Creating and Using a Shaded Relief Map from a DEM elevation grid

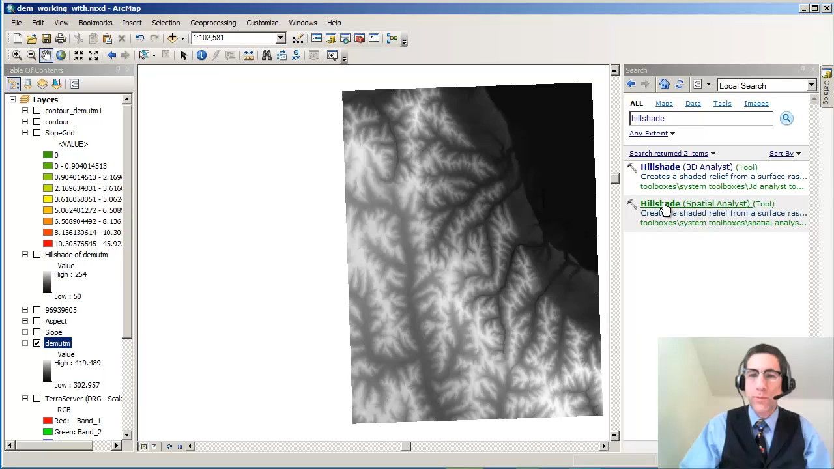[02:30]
Now we're ready to run hill shade. OK. So we're going to go to hill shade under spatial analyst.
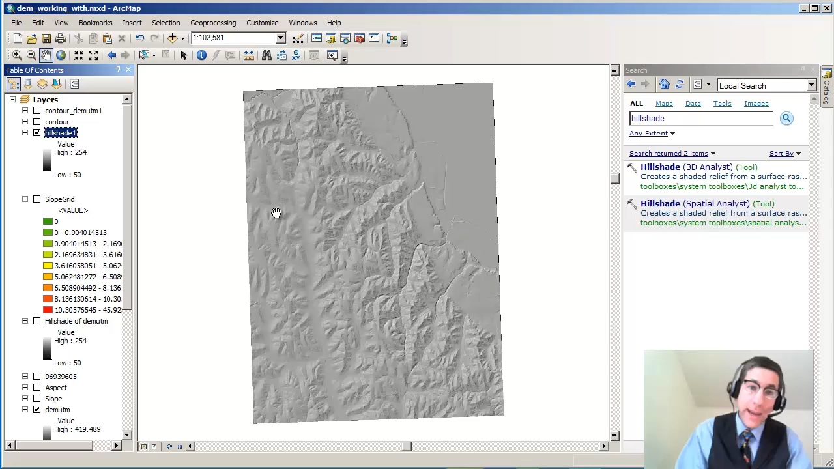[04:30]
It's tilted off of true north. And that's because we're at the far eastern end of zone 14n. So it actually is true that it's the UTM projection. And that is accurate. But I just wanted to show you that's why it's looking a little tilted. So that's nothing more to it than that. It's easily done. And by the way, if you've got other kinds of data that you want to shade, let's say you've got a bunch of pH values or some other raster grid, you can make a hillshade out of that. Just make sure that you understand how to interpret the resulting hillshade.
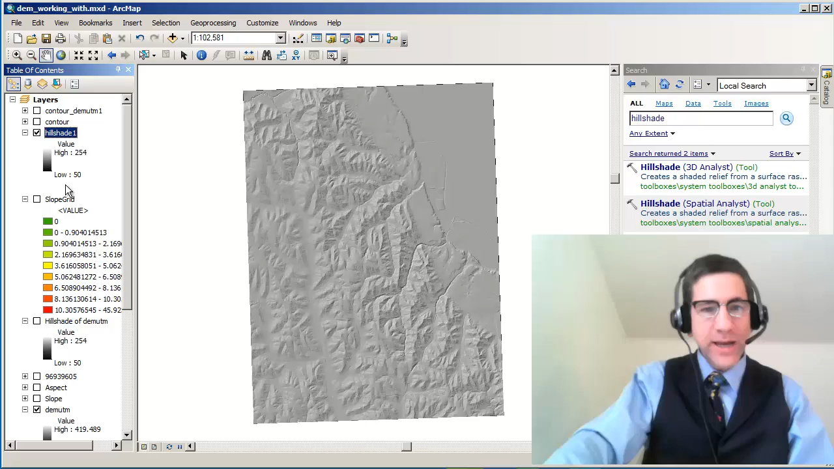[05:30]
So I've got a good sense of the landscape now, which I really didn't have when I was looking at the raw DEM. The raw DEM showed me the elevations, which in my case were from 302 to 419 meters above sea level. It's important to note what elevation units you're using.
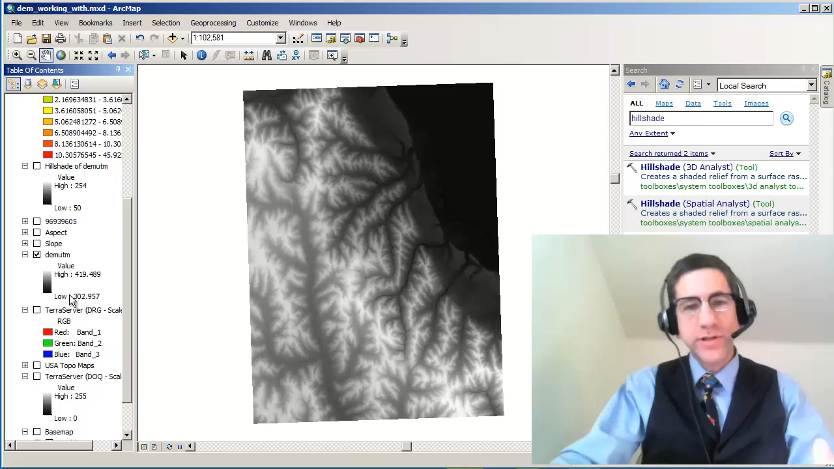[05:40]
Very important to note that. The Shaded Relief gives me an additional understanding of what that landscape is like. Thanks.